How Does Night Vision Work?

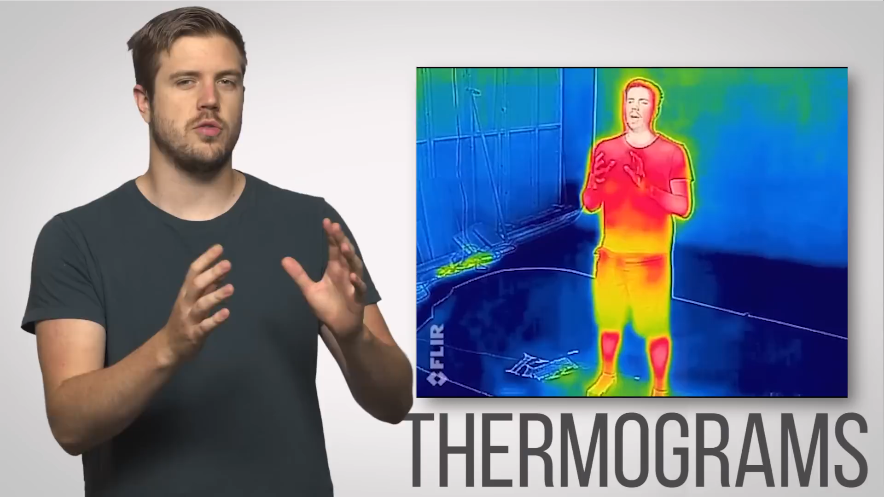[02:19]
IR cameras produce images called thermograms which sometimes look rainbow colored where the different colors represent different temperatures. Thermograms are useful for everything
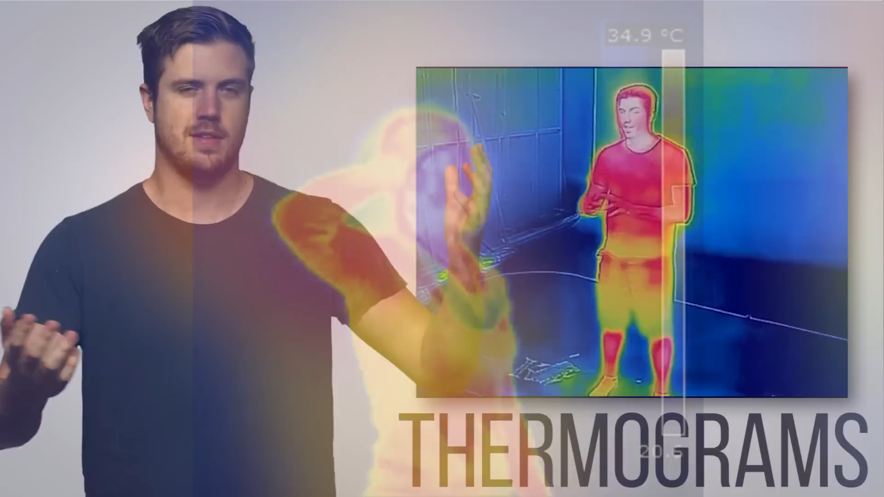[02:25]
seemingly from medicine to construction but they're very specifically handy
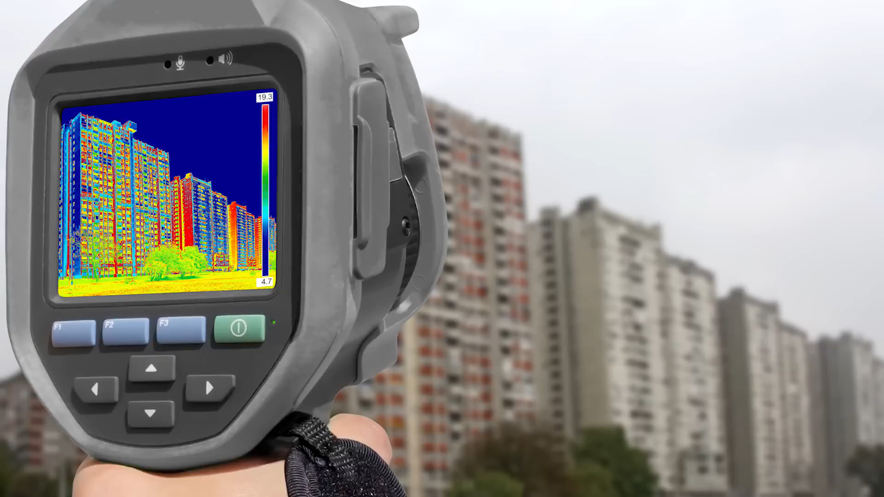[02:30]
for night vision since it's really easy to pick out different objects such as people
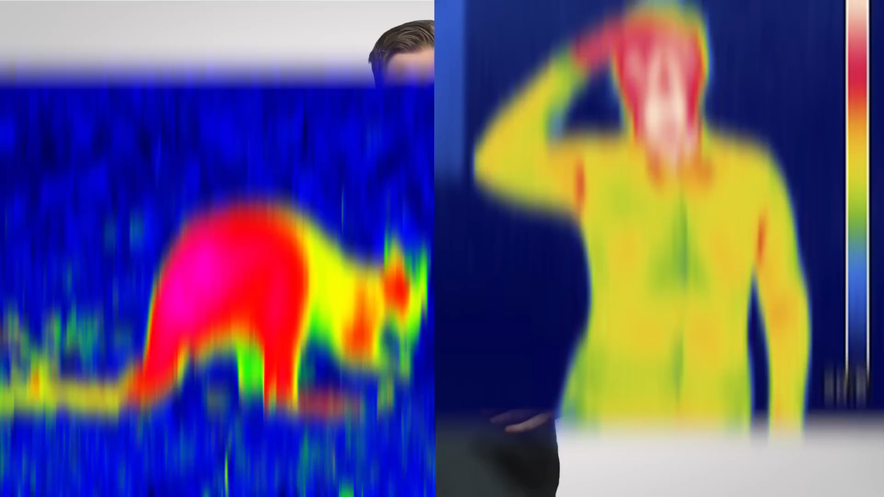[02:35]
or animals due to their different colors standing out on the screen.
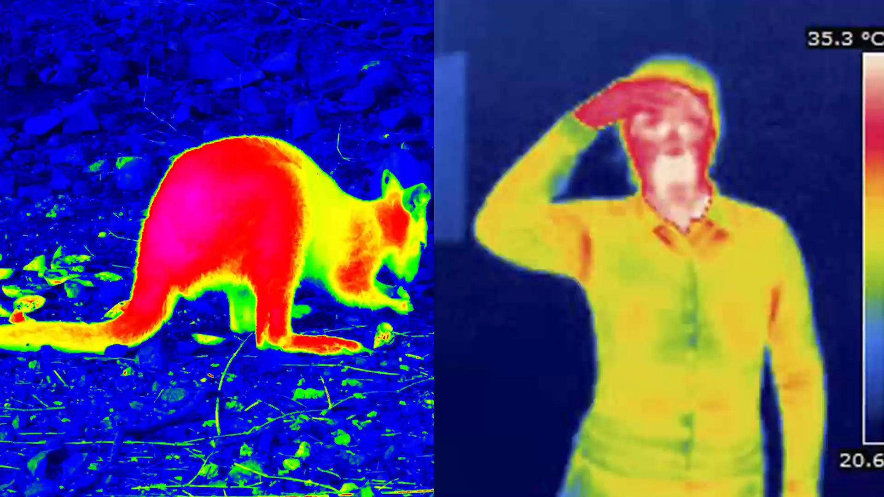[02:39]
On screen: scale top 35.3°C
Thermal cameras often can't achieve the same level of detail as their image enhancing
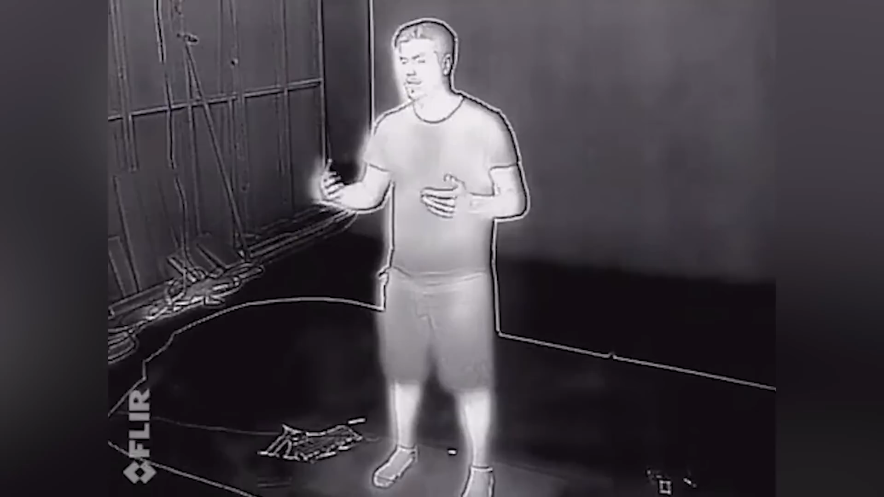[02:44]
counterparts but they have a big advantage of being able to pick out things that might be hard to see with a normal image enhancer.
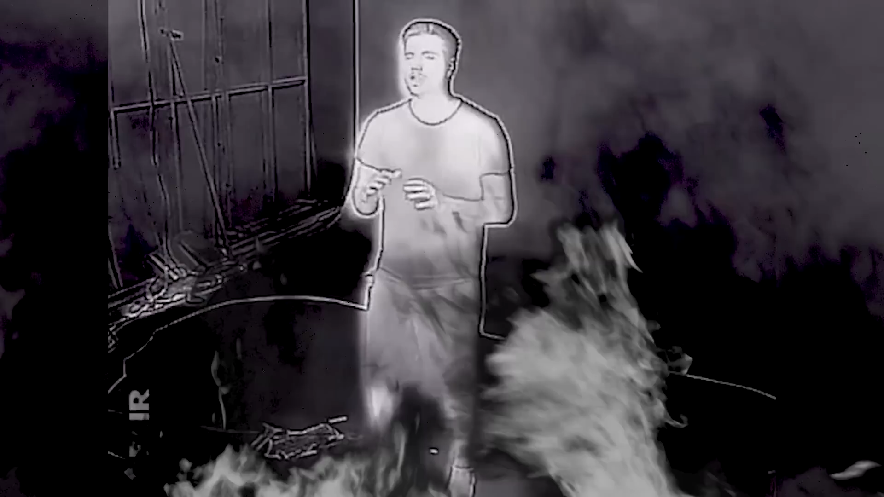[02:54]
For example, a firefighter trying to locate people that need to be rescued in a burning building.